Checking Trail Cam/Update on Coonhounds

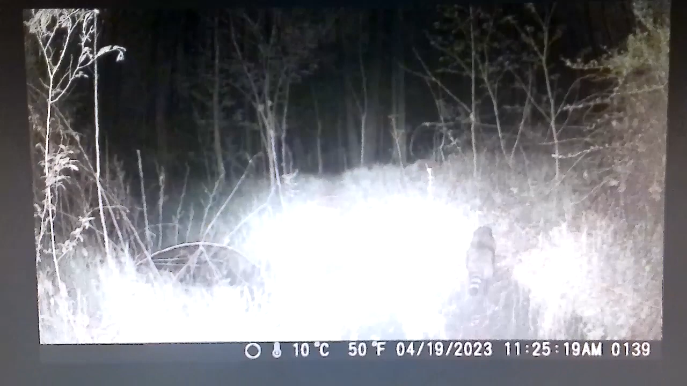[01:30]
it up I got them on uh three takes three pictures at a time um right here at 11 25 a.m. it says which would be probably 11 25 at night it would probably be p.m.
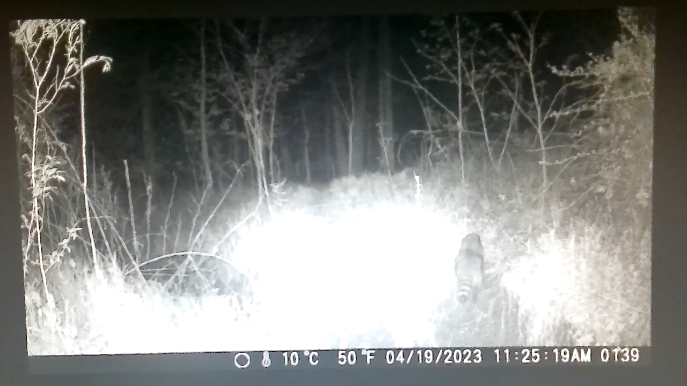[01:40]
uh we got a big fat coon uh he's a pretty decent sized coon um and he makes his way through there and then uh 6 36 p.m.
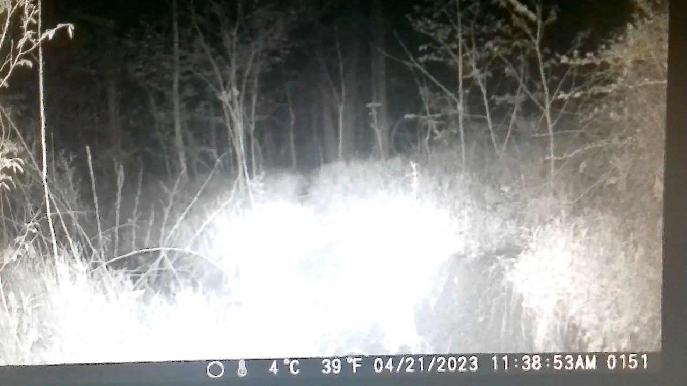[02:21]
um it took something but I don't know what I'll probably stick moving um here at 11 30 not 11 38 at night took another picture don't know what I've yet
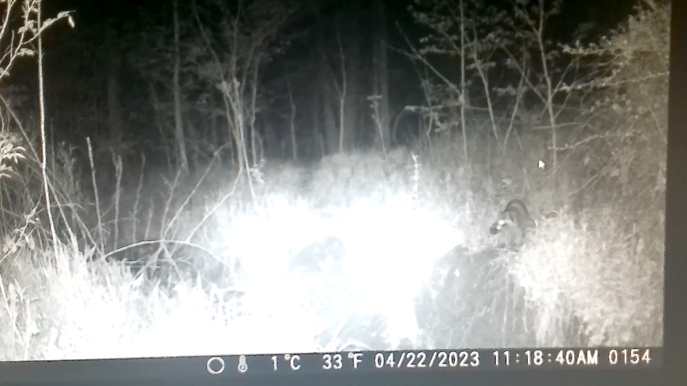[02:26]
and then we got the big fat ricky so he's coming about he's coming out about 11 at night um
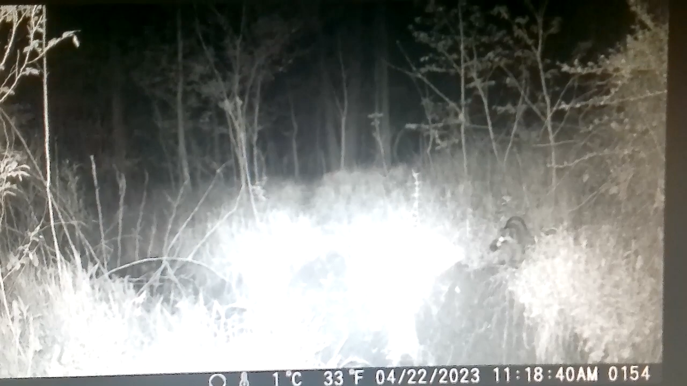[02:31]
so that means I got to cut my dogs at 11 if I want to cut cut a dog down there then this and be picking it up not too interesting